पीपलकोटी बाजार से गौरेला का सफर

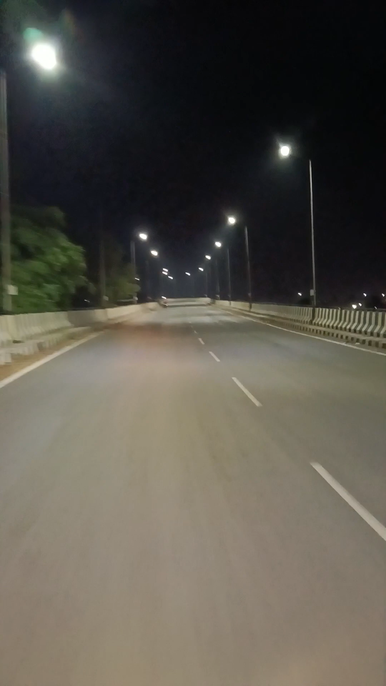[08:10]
जो आपको दिखा रहा हूं में केमरे के मात्यम से जोड़ता है और